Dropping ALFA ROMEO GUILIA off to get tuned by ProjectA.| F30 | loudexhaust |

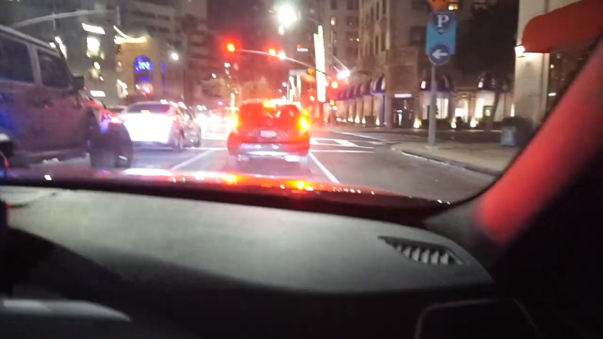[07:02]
So we don't really see a lot of cars today, no supercars. So what we're gonna do is we're gonna drive around, see if we could find any for you guys. I'll see you, right?
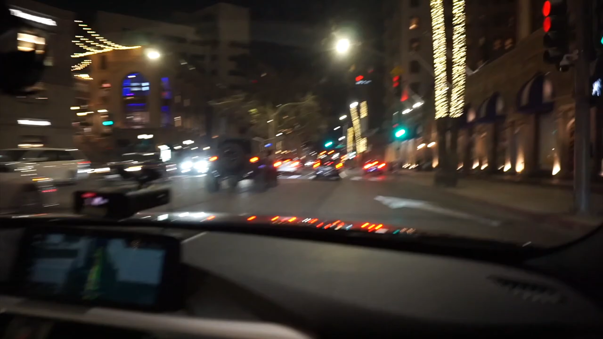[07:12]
That's all there is. Yeah, and we're gonna drive around and see if we could find any supercars. I see a lot of Ferrari. I see a Ferrari. Oh my fucking god, bro!